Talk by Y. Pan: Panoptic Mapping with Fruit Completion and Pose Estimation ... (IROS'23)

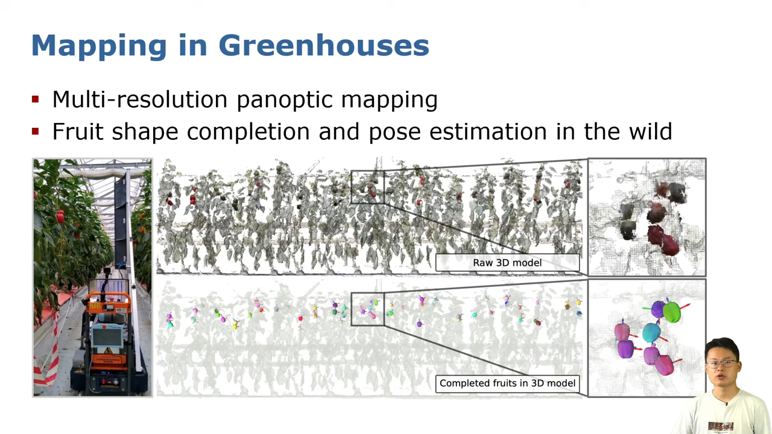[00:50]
Furthermore, we jointly estimate the complete 3D shape and pose of each fluid in the map. The input to the mapping system is a string of the RGB-D images.
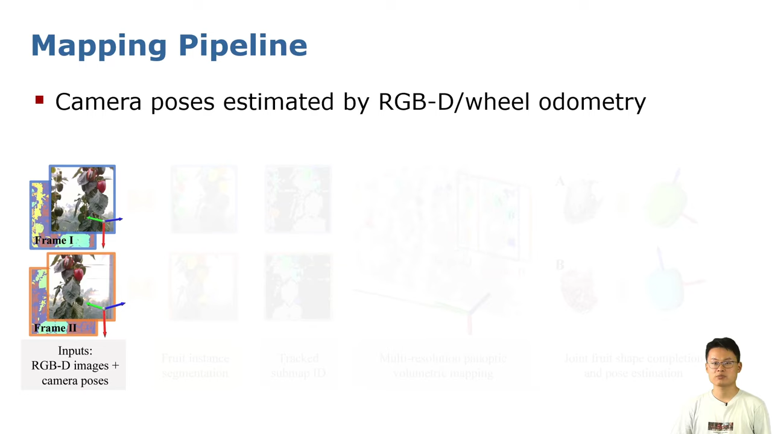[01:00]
The camera poses are estimated by either RGB-D odometry or wire odometry.
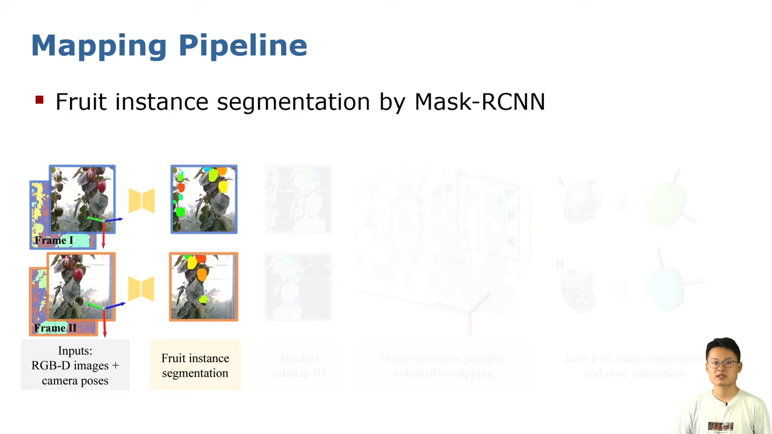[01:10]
Next, we use Mask RCNN model to predict the instance mask for the fluids. Then, we track each fluid to get a global consistent set map ID for every fluid and background plant.
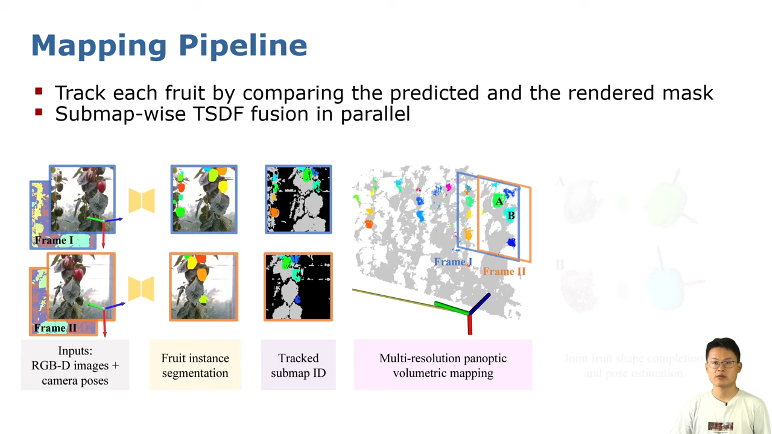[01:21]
Meanwhile, the TSDF Fusion is done in parallel for each set map for the mesh reconstruction.
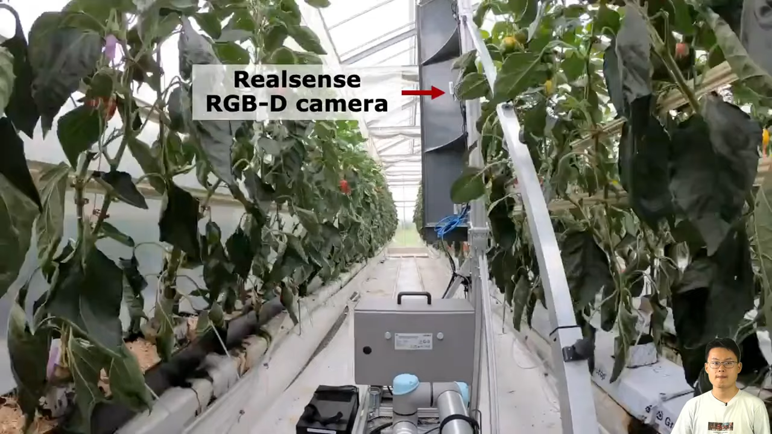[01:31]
As you can see in this video, the panoptic map can be built online while the robot moving in the greenhouse.
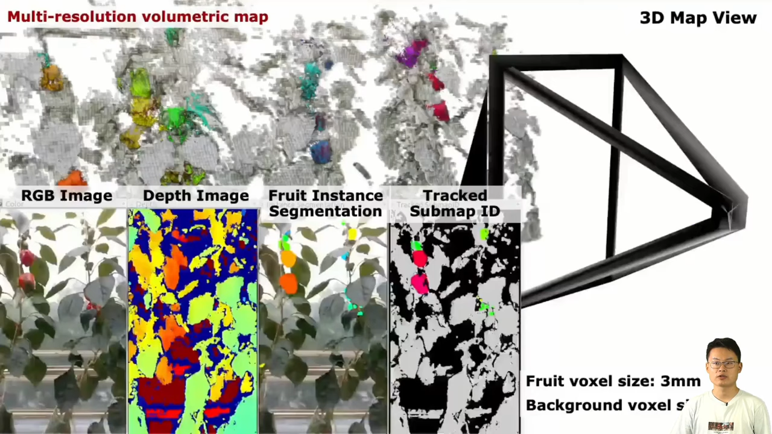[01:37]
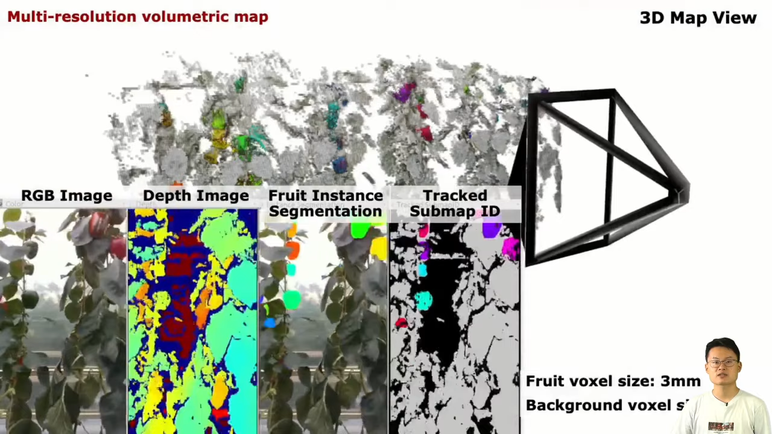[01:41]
To balance the mapping quality and efficiency, we assign a higher resolution to the fluid set maps with 3 mm voxel size and lower resolution to the plant background with 1 cm voxel size.
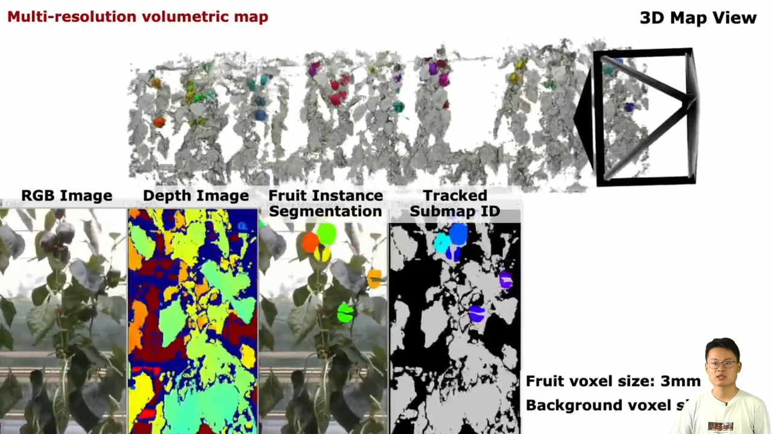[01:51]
Once we build the map, we can estimate the complete shape and pose of each fluid simultaneously.
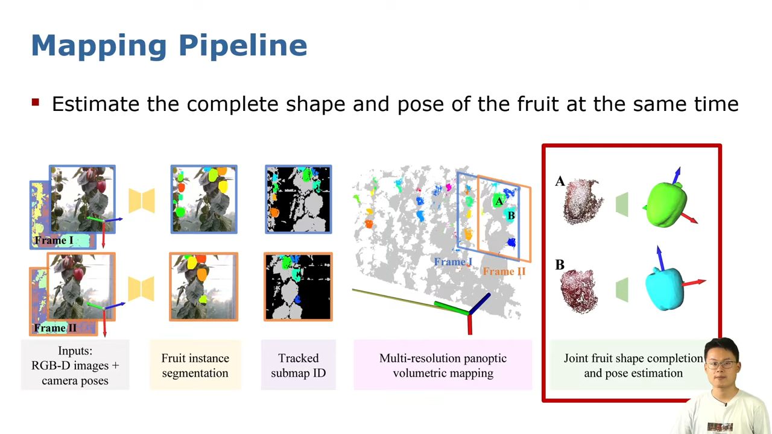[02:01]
To do so, we firstly build a large database of the accurate fluid model scanned by a handheld laser scanner in the lab.
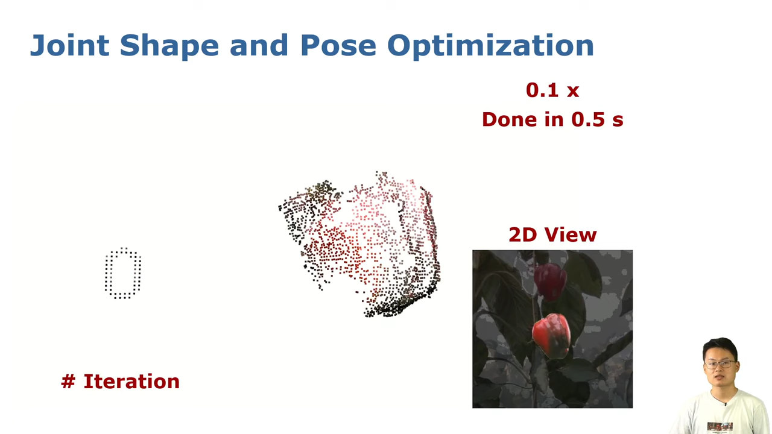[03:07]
As you can see in this demo video, the fluid mesh is gradually aligning to the partial point cloud during the iterative optimization of the shape code and pose.